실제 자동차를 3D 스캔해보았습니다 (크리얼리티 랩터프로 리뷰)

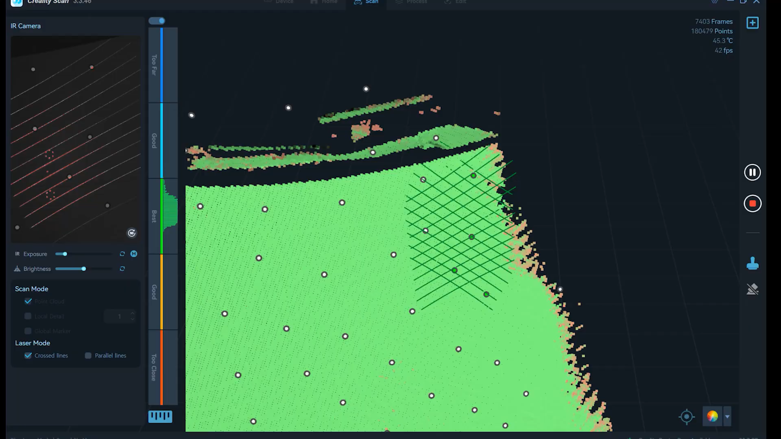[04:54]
사용할 때 제약을 좀 많이 느끼면서 사용하게 될 것 같아요.
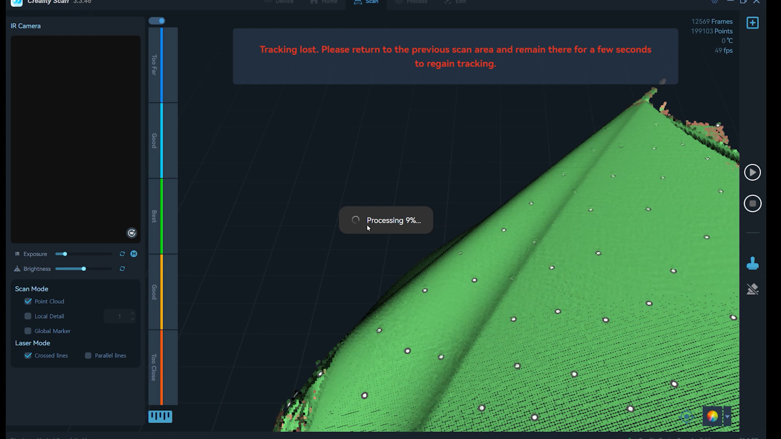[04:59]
랩터 프로는 7개의 평행 라인도 쓸 수 있고 선택해서 사용할 수 있습니다.
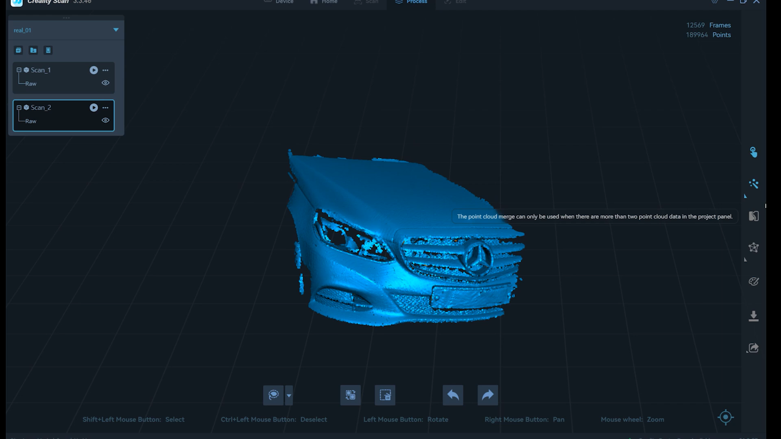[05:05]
이렇게 바로 스캔이 끝난 상태는 로우 데이터라고 하고요.
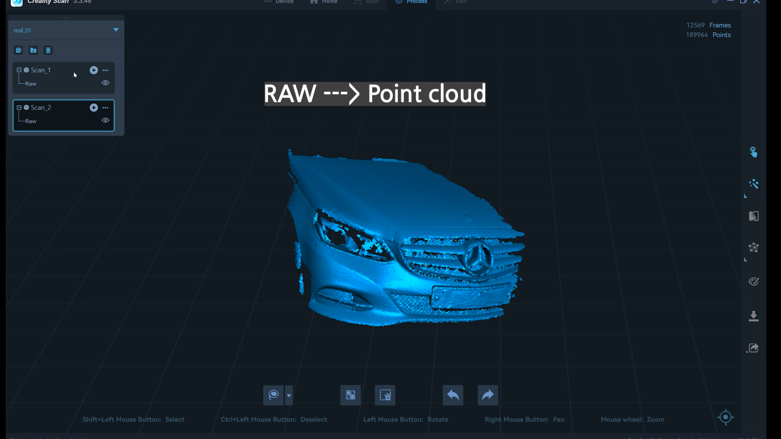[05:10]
이 데이터를 포인트 클라우드라는 데이터로 바꿔줘야 되는데 3D 상태에 지금 점이 엄청 찍혀있는 것이기 때문에 이것을 정리해주는 역할을 하는 거죠. 머즈 기능으로 첫 번째 스킨과 두 번째 스킨을 붙여준 상태입니다.
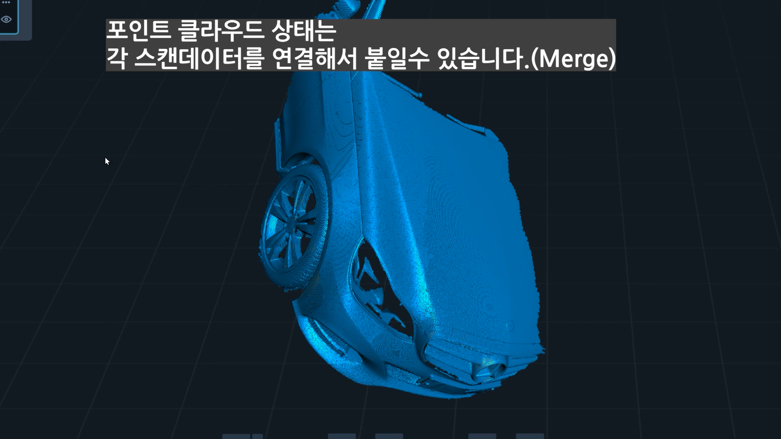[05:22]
이제 옆면을 스캔하기 위해서 앞쪽에 붙어있던 스티커들을 다 떼서 옆쪽으로 붙여주도록 하겠습니다.
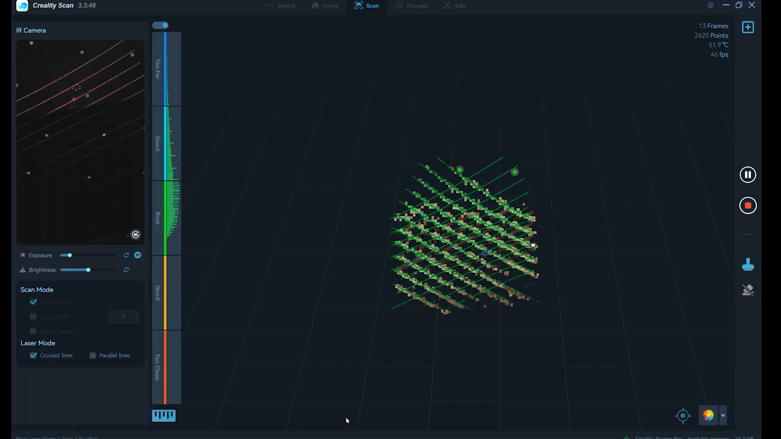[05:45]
랩탑 프로는 두 가지 스캔 방식이 있는데요. 블루레이저 모드와 근적외선 모드가 있습니다.
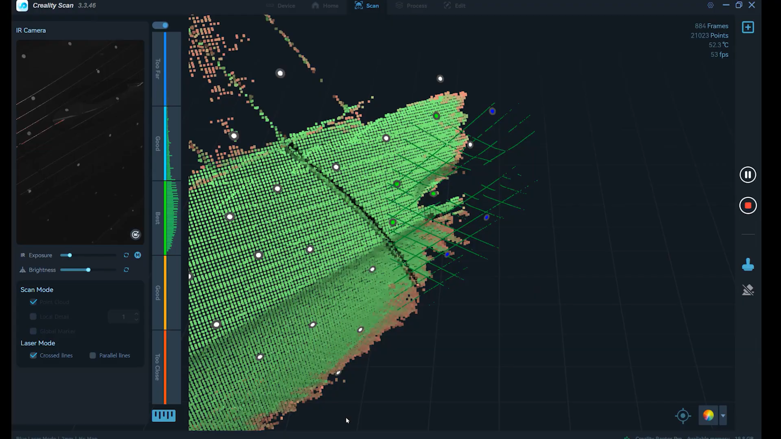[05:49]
지금은 이제 블루레이저 방식으로 받고 있는 건데요.
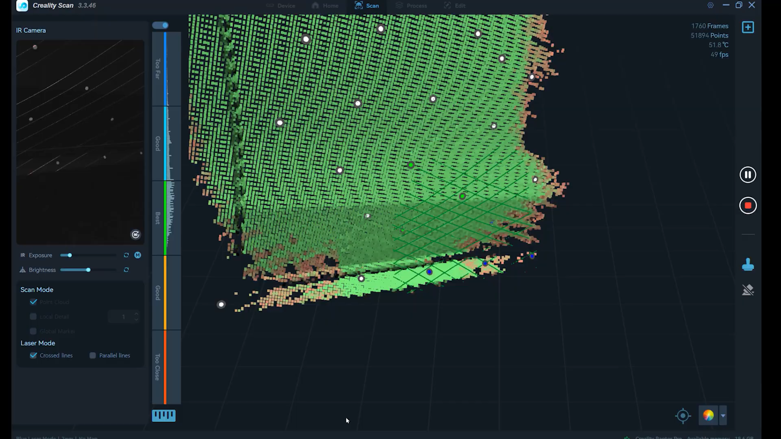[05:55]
두 차이점을 간단히 말씀드리면 블루레이저 스캔 방식이 조금 더 정확하고 정밀한 스캔이 되고요.
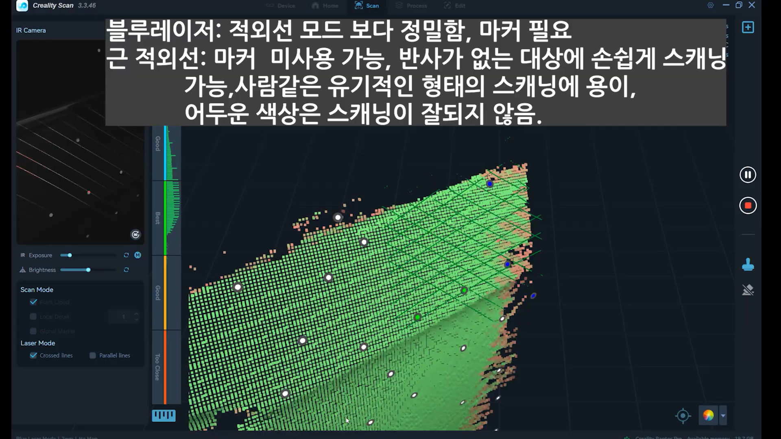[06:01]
마커 스티커가 필요합니다. 근적외선 방식은 마커 스티커가 없어도 스캔은 할 수가 있습니다.
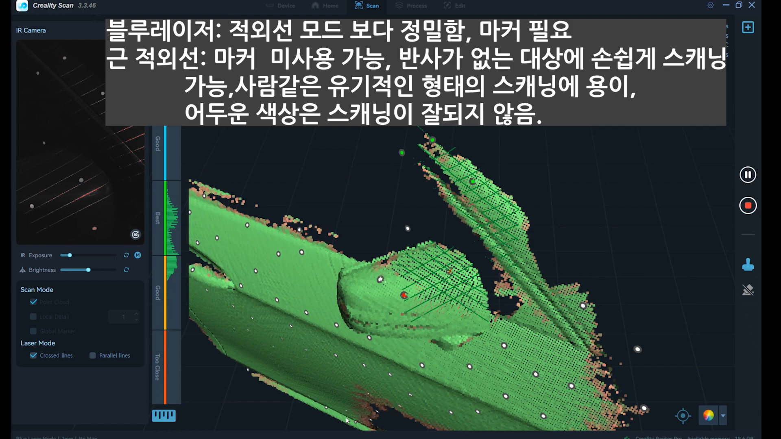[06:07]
근적외선 방식의 단점이라고 한다면 어두운 색상이 스캔이 안되고요.
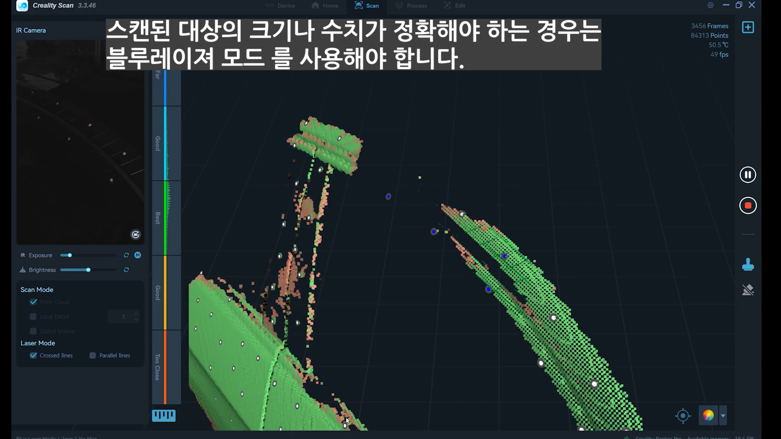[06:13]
반사가 되는 물처도 스캔이 잘 안됩니다. 아시다시피 지금 이런 자동차 같은 경우는 표면이 다 반사가 되는 좀 반짝반짝 거리는 소재잖아요.
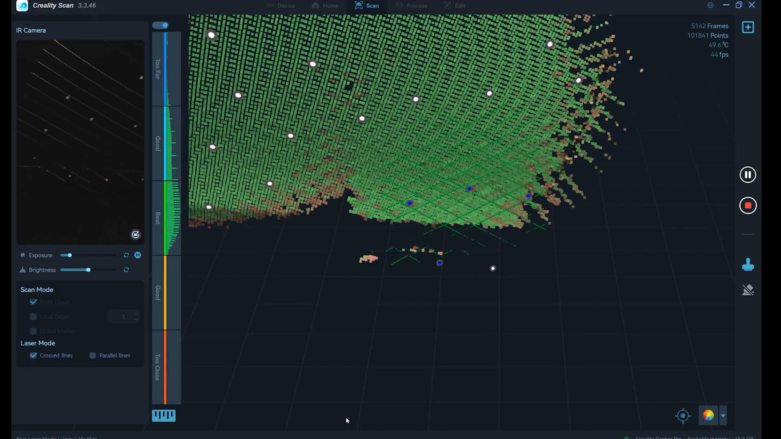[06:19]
이런 경우에는 근적외선 모드로는 스캔이 잘 안되죠.
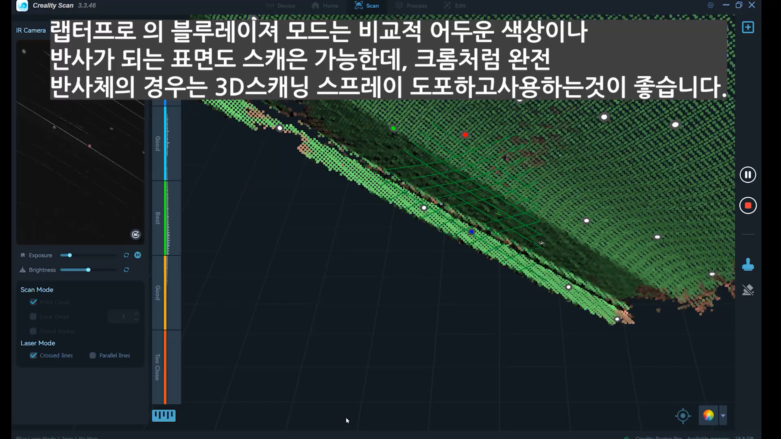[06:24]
반대로 이제 사람 같은 경우에는 이제 반사되거나 이러지 않기
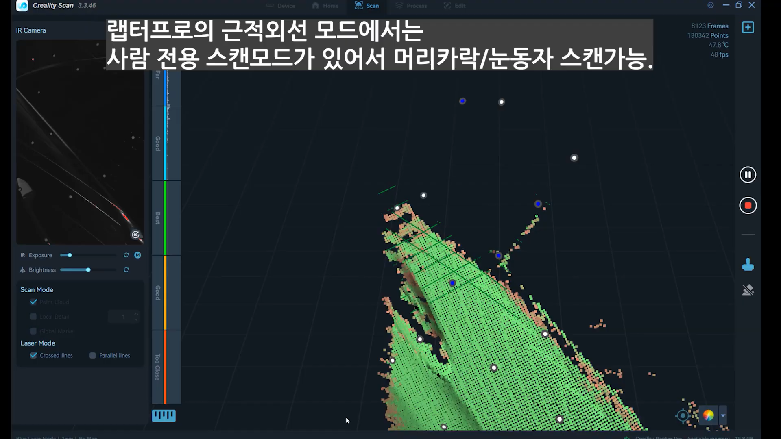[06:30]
때문에 근적외선 모드로 스캔하면 스캔이 아주 잘 됩니다.
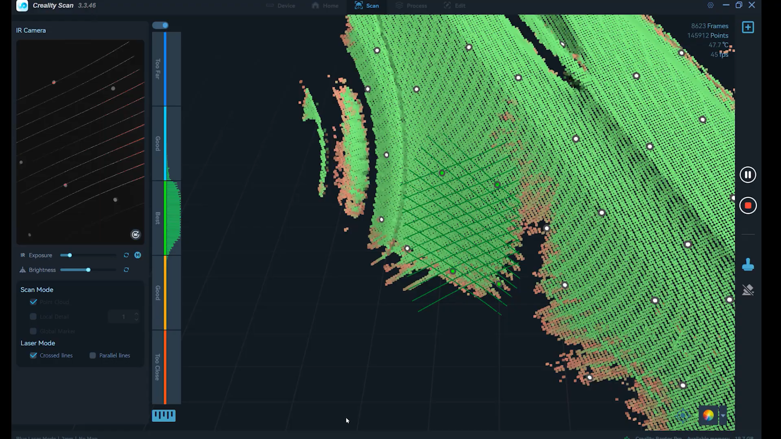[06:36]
랩탑 프로는 이제 적외선 모드도 있고 블루레이저 모드도 있기 때문에 뭐 사람이라든지 이런 사물이나 양쪽 다 스캔이 가능하다는 점이 장점이라고 할 수 있겠습니다.
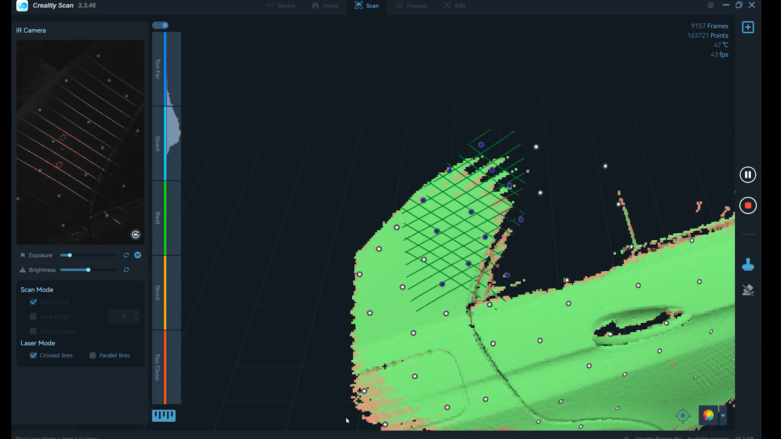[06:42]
저도 이제 스캐너 한 세 가지 종류 써 봤는데요.
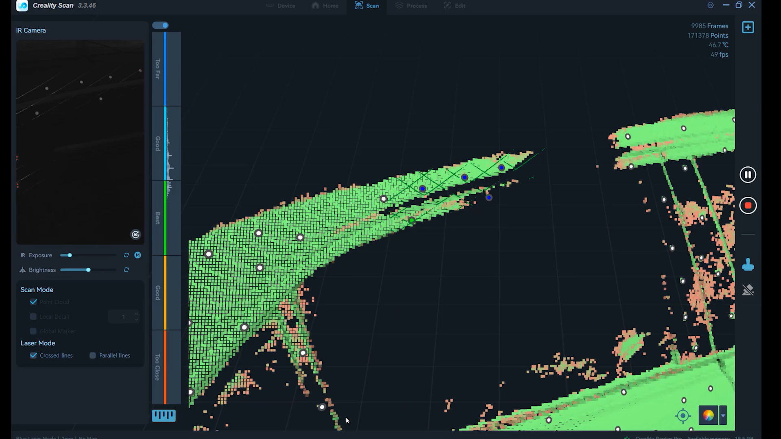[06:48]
적외선 모드 스캐너는 가격이 좀 저렴한 편이고 블루레이저 방식은 좀 비싼
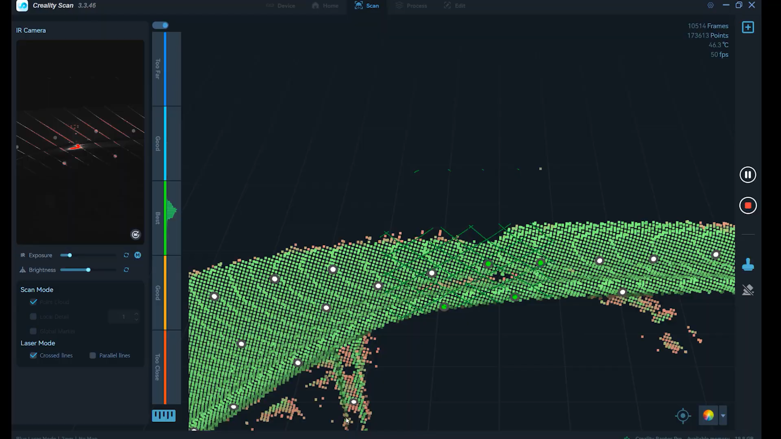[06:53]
편인데 스캐너가 이제 가격대가 굉장히 넓은 제품 중에 하나인데 이제
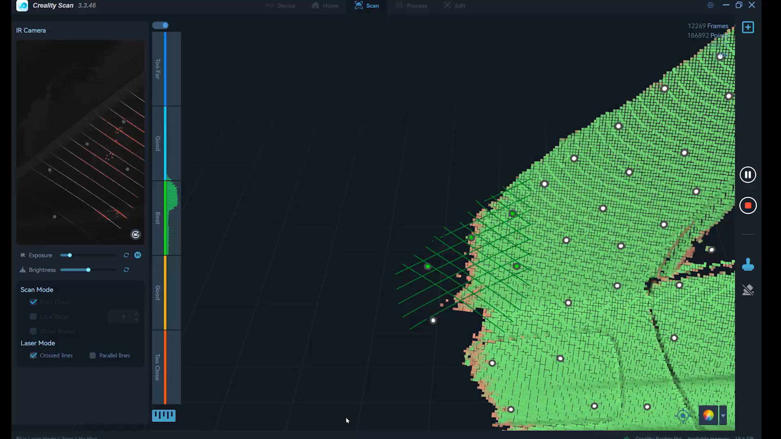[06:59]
좀 낮은 가격에 스캐너 써보면 이 트래킹이 잘 안 돼서 굉장히 불편합니다. 이렇게 쭉 이 면을 쭉 따라가면서 스캔을 할 수가 없거든요.
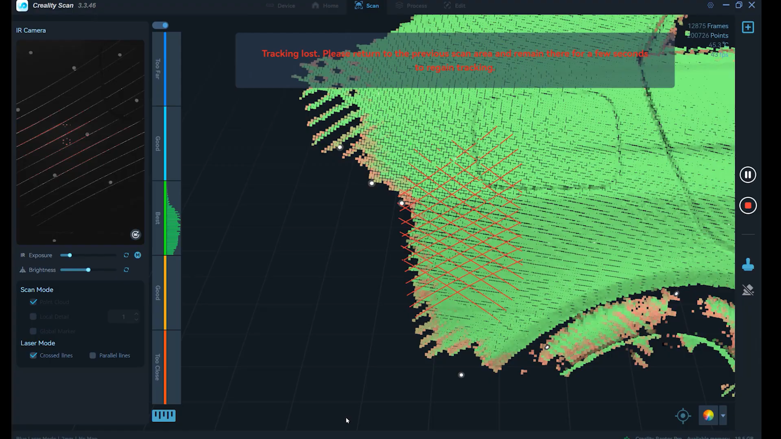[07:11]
그래서 아주 작은 것만 스캔해야 되는 경우가 많은데 랩터 프로는 제가 봤을 때는 뭐 굉장히 트래킹도 이 정도면 잘 되는 편이고
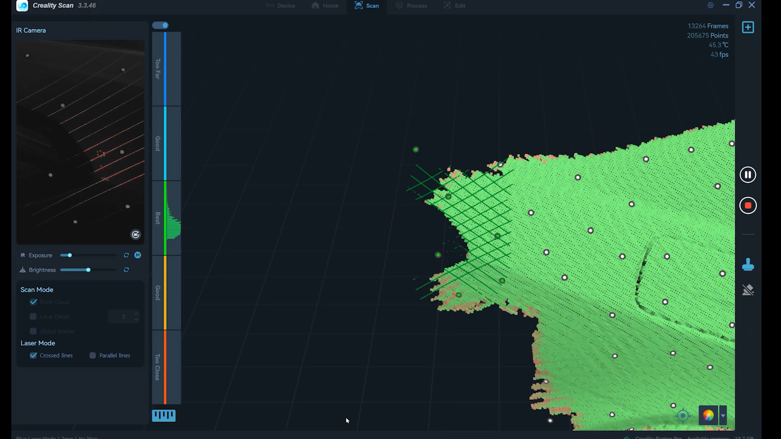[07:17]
이 마커 스티커만 좀 잘 붙여주면 트래킹하는데 큰 어려움은 없는 것 같아서
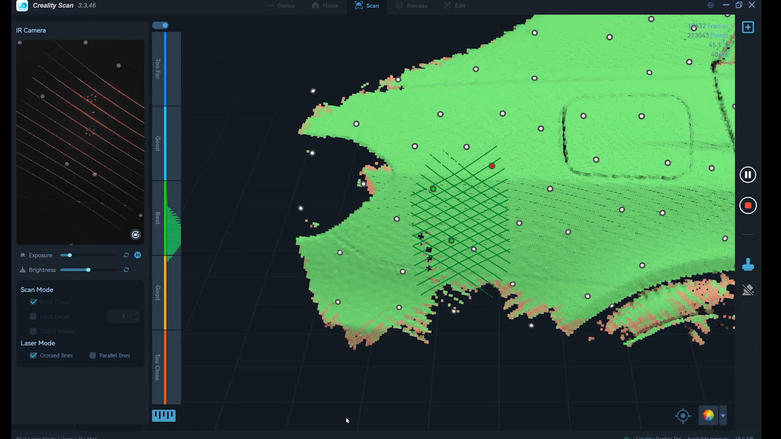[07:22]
이 정도면 사용하는데 큰 어려움 없는 그런 스캐너 라는 생각이 듭니다.
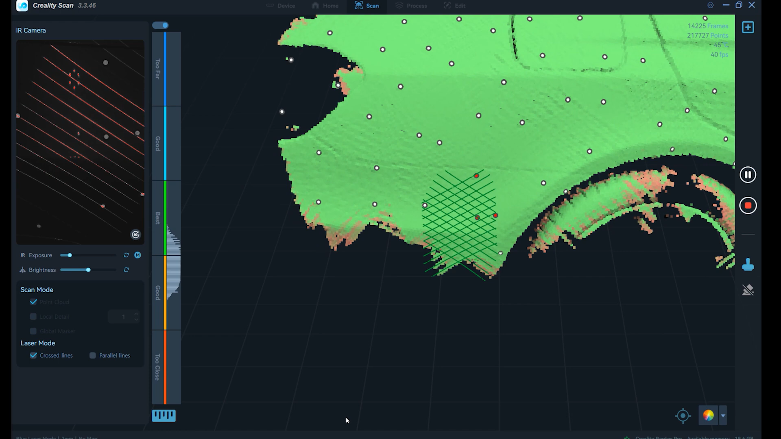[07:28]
3D 스캐너를 아예 사용 안 해 보신 분들이라면 뭐 이걸 첫 사용을 해 보신다고 하면
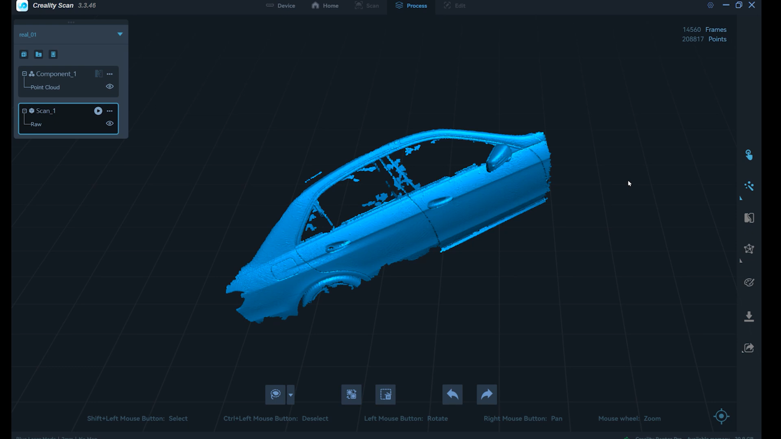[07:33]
이게 그렇게 쉬운지 못 느끼시는 분들도 아마 있을 것 같긴 해요.